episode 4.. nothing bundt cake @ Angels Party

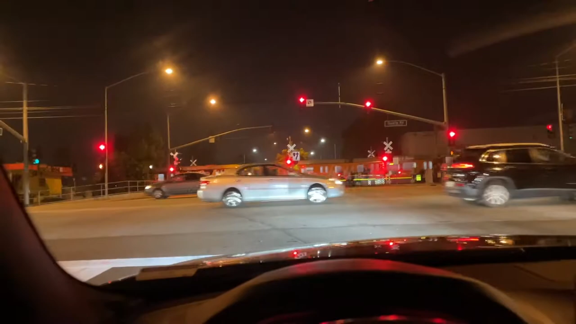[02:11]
already they said they needed a battery also if you're from norovia you know about this light here on uh on myrtle and doherty road yeah my sister's supposed to be writing up an estimate to fix that so it doesn't last so long and uh she hasn't done it so